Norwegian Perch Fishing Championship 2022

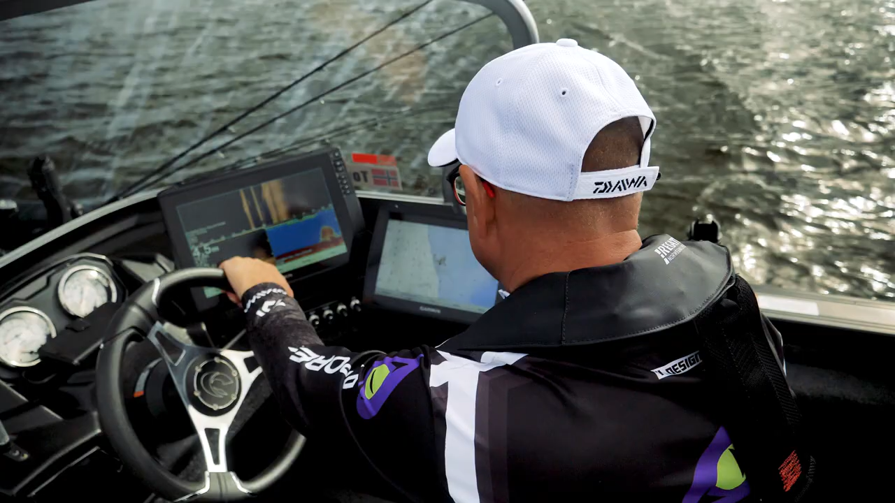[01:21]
Ankre? Ja. Her står det. Her det store også.
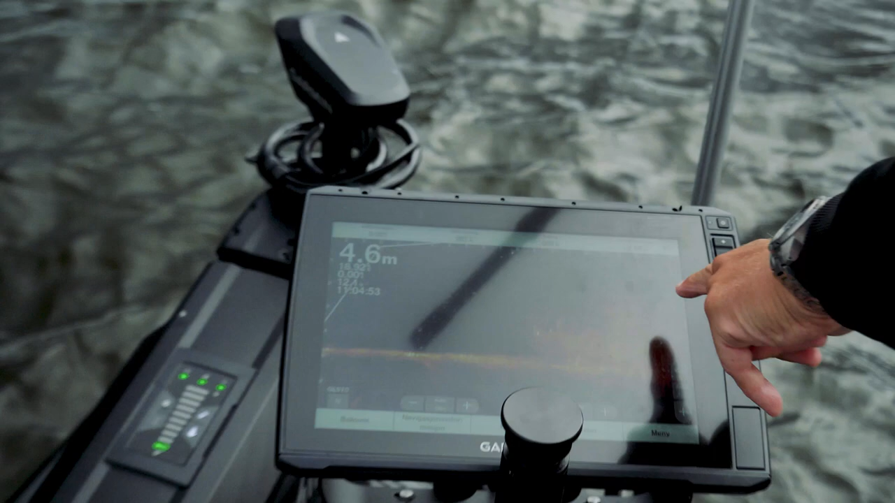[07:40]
On screen: depth 4.6 m
helt rød. Og når jeg går litt lengre til siden av den,
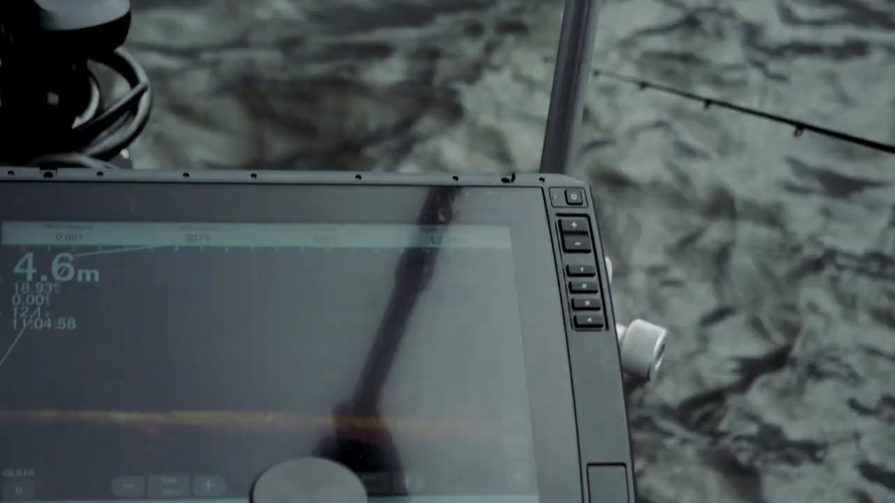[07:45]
On screen: depth 4.6 m
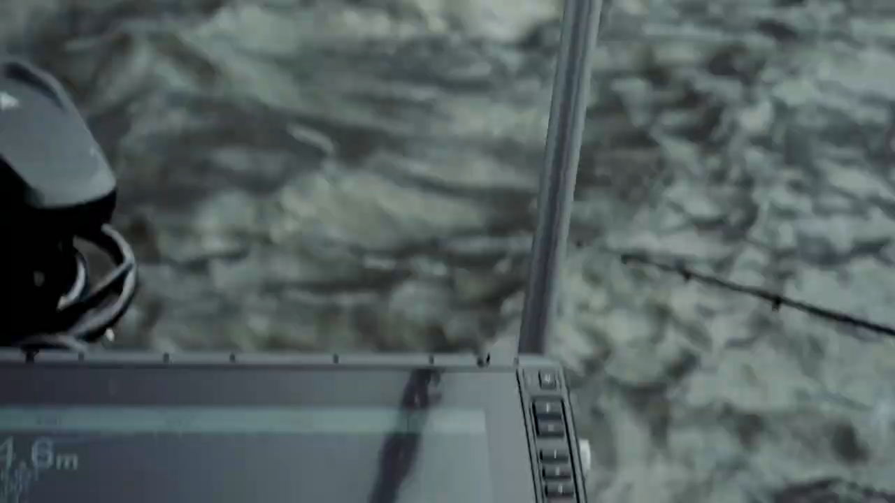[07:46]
så det færre fisk, men de større.
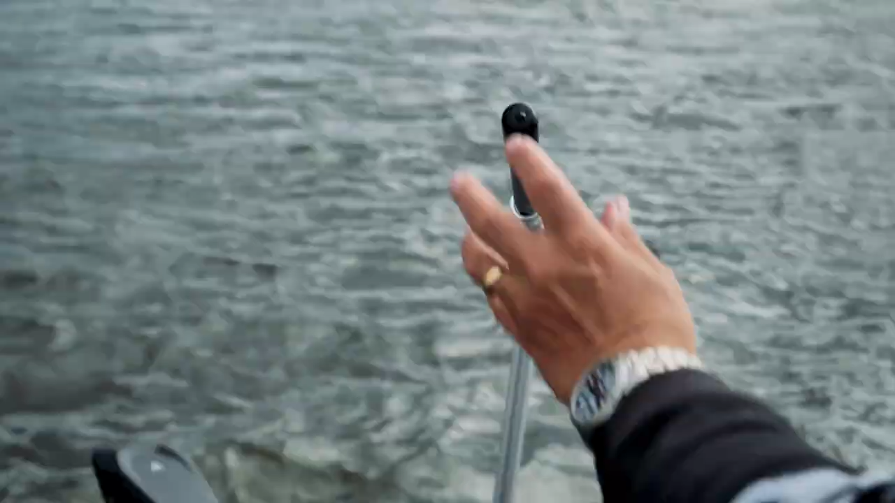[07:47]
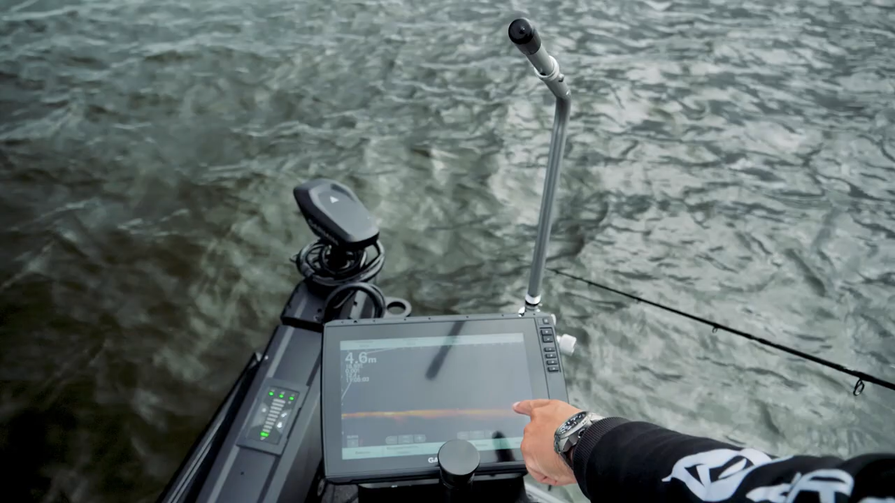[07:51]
Så det står noen fisker som litt større her sånn, akkurat nå bare, men da selvfølgelig borte. Der har vi en større enn der, og vi har en stor enn der sånn.
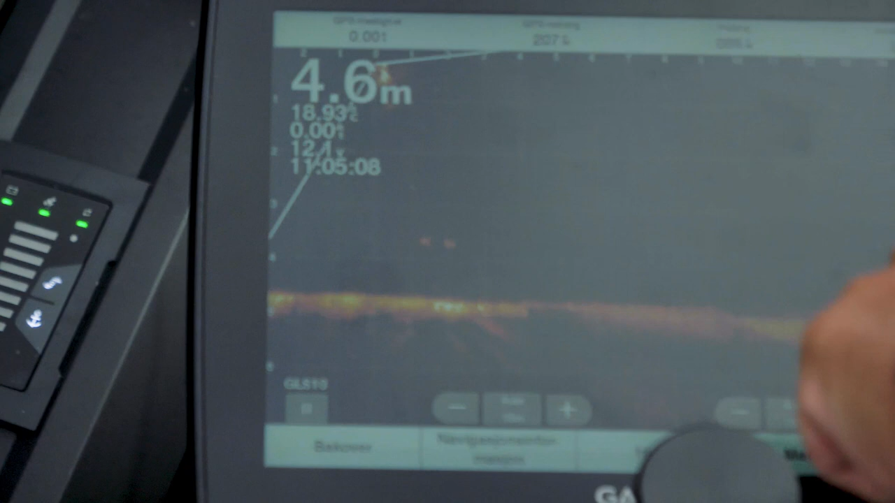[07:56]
On screen: depth 4.6 m
Så det dem vi prøver å få da.
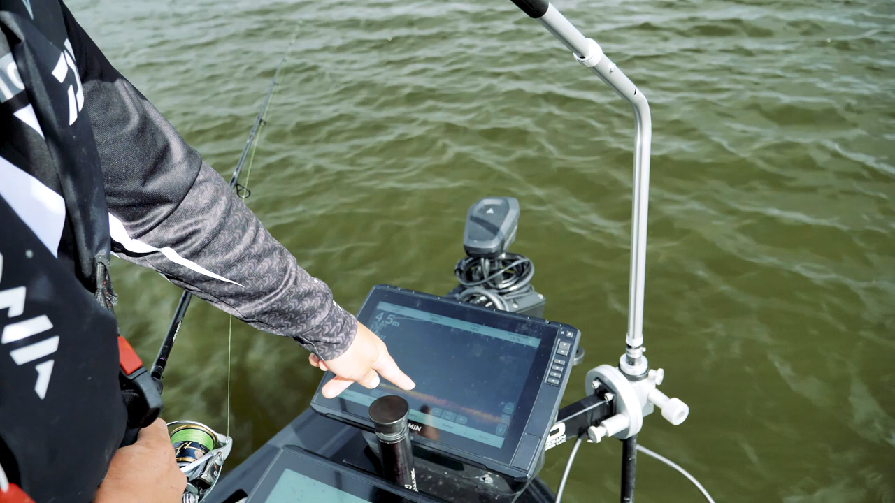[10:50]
Det står to fine fisker som går der. Det sånn, det kan være 30 fisk da.
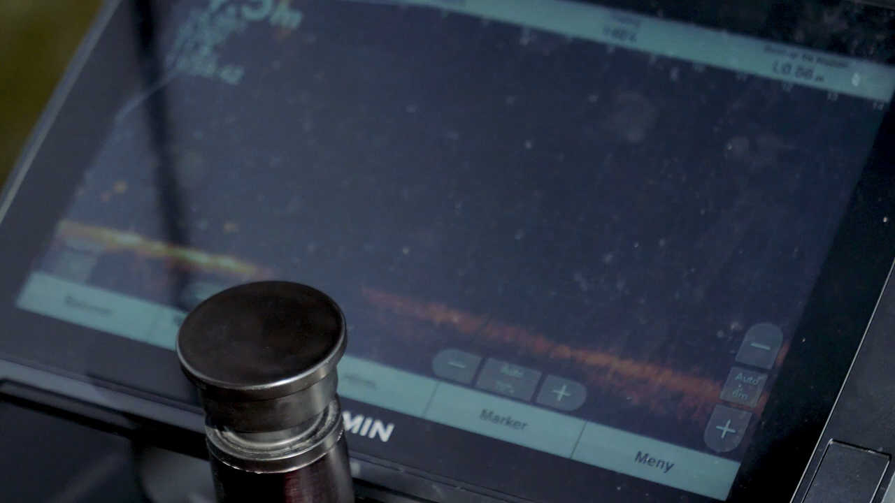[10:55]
Prøver også å vri det hele veien rundt.
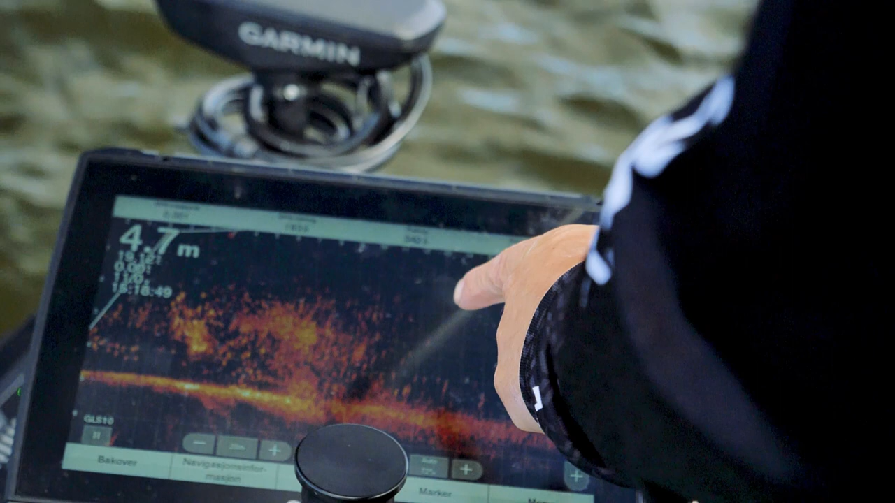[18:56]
On screen: depth 4.7 m
Nå står mye fisk under båten. Jeg lurer på om vi skal slippe båten 5 meter, ja.